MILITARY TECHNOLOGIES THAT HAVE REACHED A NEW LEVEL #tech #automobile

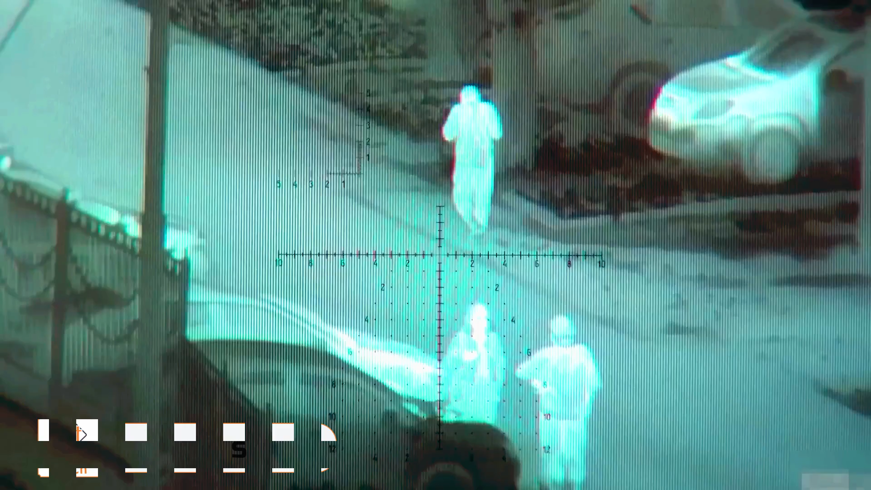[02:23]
Nesta S is a thermal imaging clip on-site designed to enhance target observation recognition and engagement even at long distances.